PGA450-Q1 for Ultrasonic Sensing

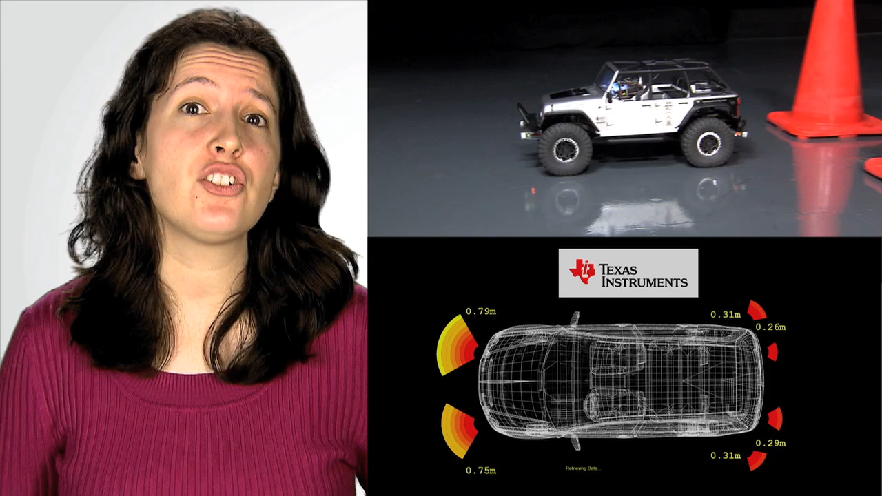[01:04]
You can see this in action here, as this car gets too close to the orange cones.